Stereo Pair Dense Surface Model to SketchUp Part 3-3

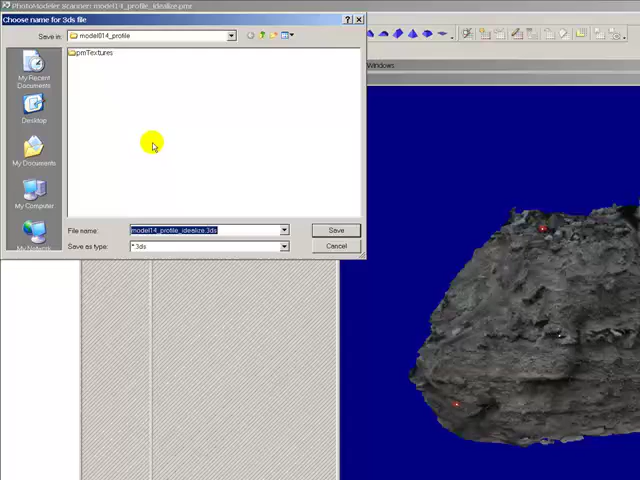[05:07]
and we'll just leave it be called the same thing dot 3ds
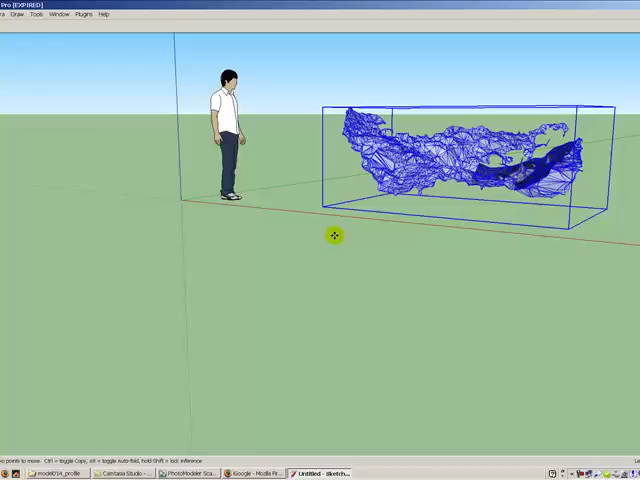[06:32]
zoom in a little bit what i find i always have to do is rotate the model a little bit
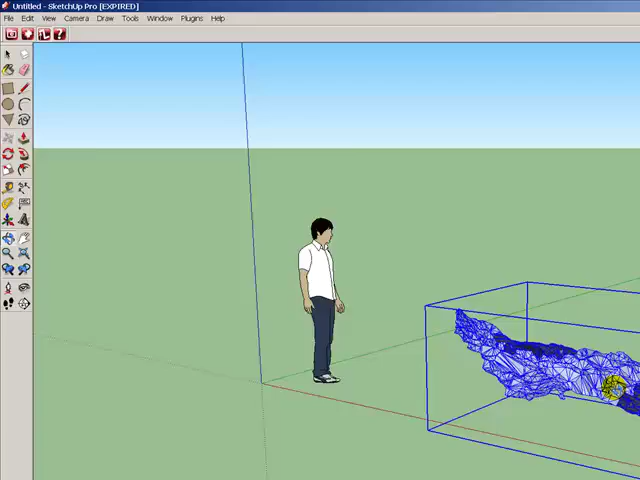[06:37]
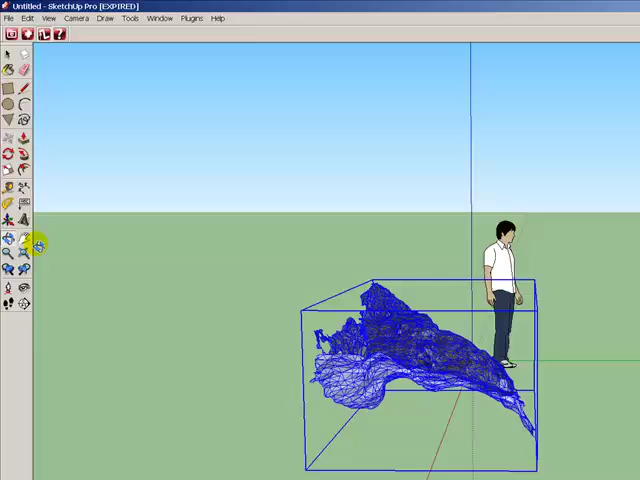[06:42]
yeah i'm gonna go ahead and then take this rotate tool put the rotate tool on this surface
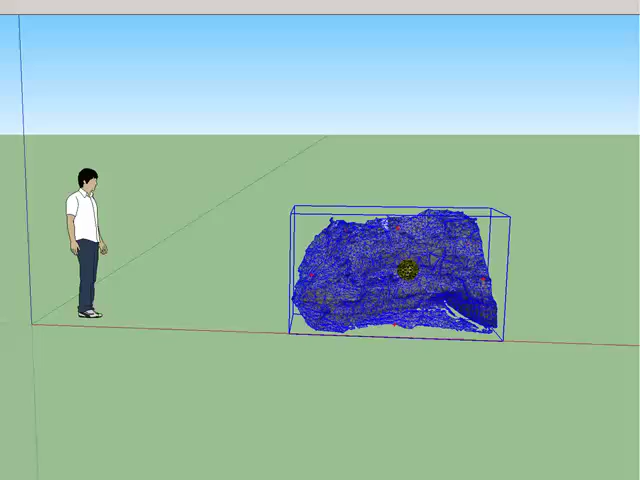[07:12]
move it back in here a little bit more
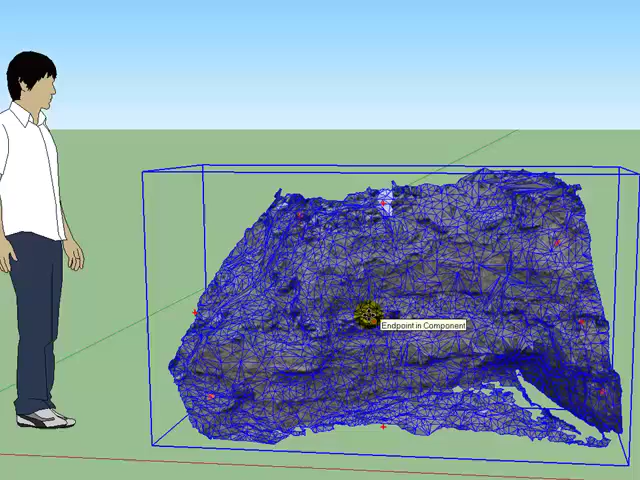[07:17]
slide in and then we want to view